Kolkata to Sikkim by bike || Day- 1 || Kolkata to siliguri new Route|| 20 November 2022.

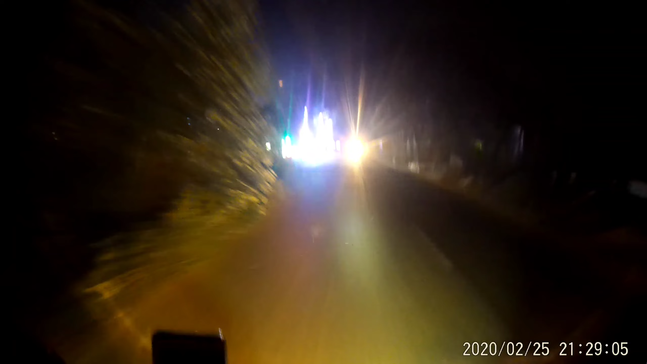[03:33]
সেরম দেখাবার কিছু নেই আলোটা ফুটুক আর যেখানে যেখানে দেখাবার আমি টুকটুক করে দেখাতে থাকবো
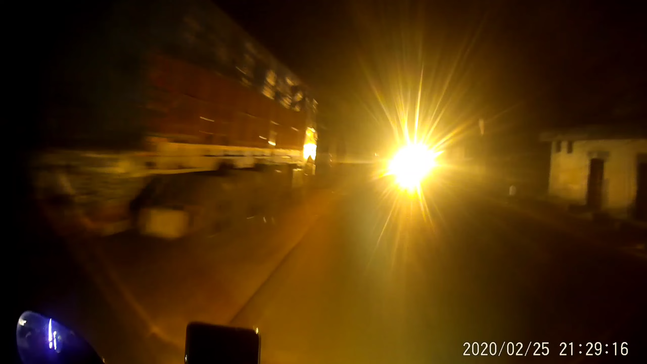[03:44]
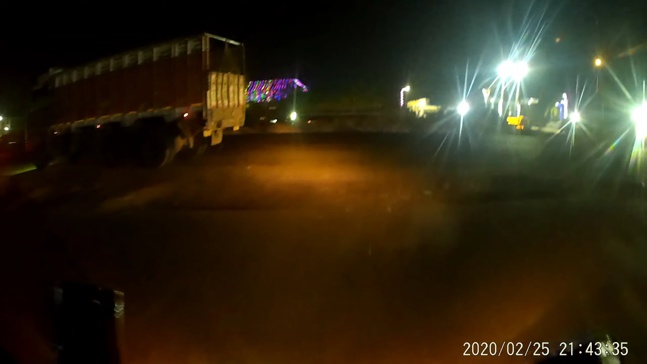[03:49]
আমার হোম টাউন সিঙ্গুর ছেড়ে আমি মোটামুটি বেরিয়ে যাচ্ছি
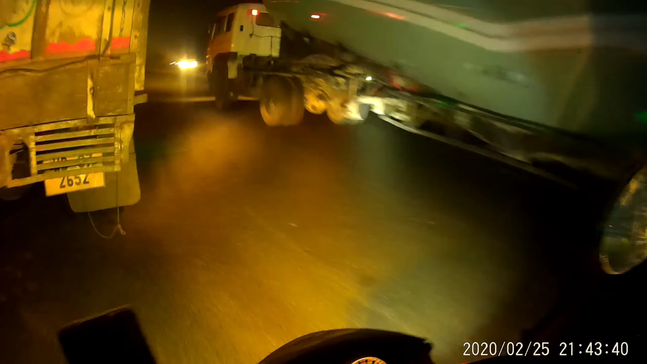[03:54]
আর এখন ঘড়িতে বাজে 3:03 সোজা বর্ধমান ঢুকি তারপর দেখা যাবে কি হচ্ছে না হচ্ছে ঠান্ডাটা বেশ ভালো খারাপ না নভেম্বর মাস ঠান্ডা তো হবেই নর্মাল জিনিস আমাদের আজকের দিনের ফার্স্ট টোল এটা
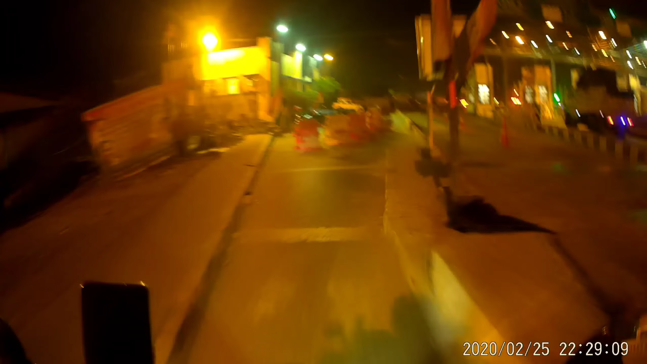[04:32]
আজকের দিনে ফার্স্ট টোল ক্রস করলাম
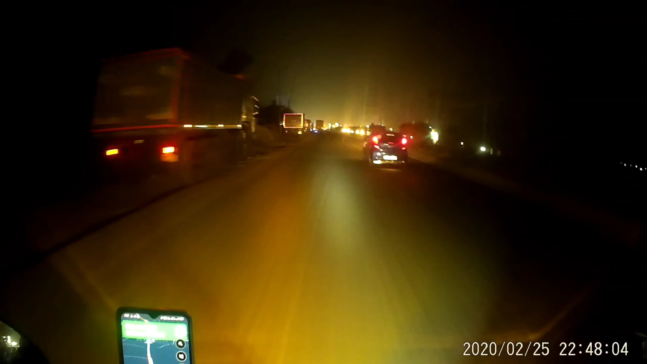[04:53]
এখন আমরা শক্তিগর দাঁড়াবো না ডাইরেক্ট বর্ধমান বেরিয়ে যাবো কারণ আজকে মোটামুটি সারাদিনে শিলিগুড়ি কভার করতে হবে বর্ধমান সিটি এন্টার করে ফেলেছি এখন রেল ফ্লাইওভারের দিকে যাচ্ছি
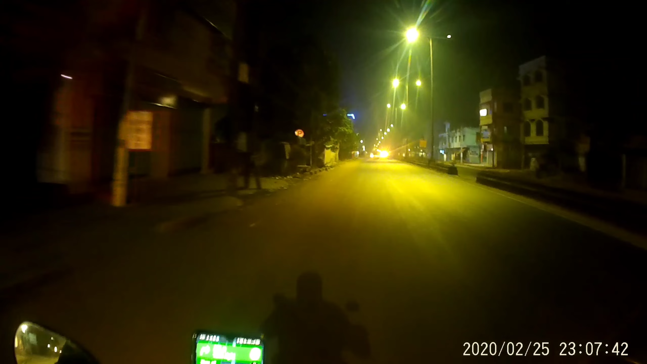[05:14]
দেখা যাক পথ যেতে পারি পিছনে আনসার দা সুমিত দা আসছে আমি মোটামুটি রেল ফ্লাইওভারের সামনে গিয়ে দাঁড়াবো তারপর ওরা আসবে আমি এখন বর্ধমান সিটি গেটের সামনে আছি আমরা অলরেডি বর্ধমান ব্রিজের উপরে চলে এসেছি
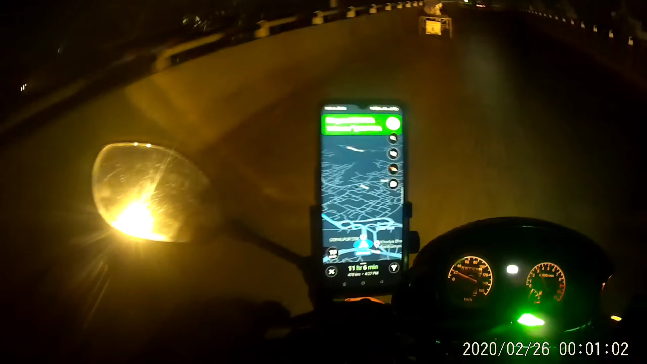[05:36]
আর আমরা এখান থেকে টুয়ার্ডস মোগ্রাম বেরিয়ে যাবো
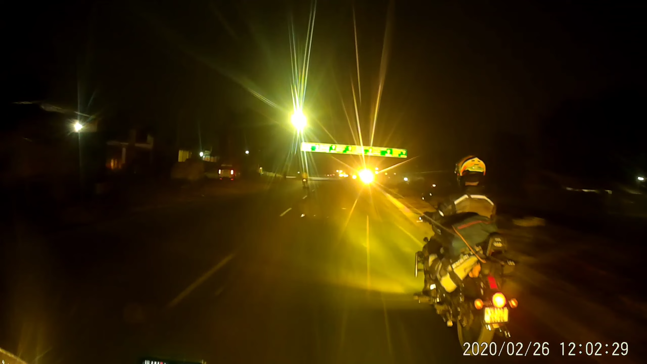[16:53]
ইসলামপুর 30 কিলোমিটার, ঈশানগঞ্জ 1 কিলোমিটার। আমরা এখন ইসলামপুর বাইপাসে আছি, আর ওয়েদার নর্মাল, খুব একটা চাপাচাপি ওয়েদার নেই।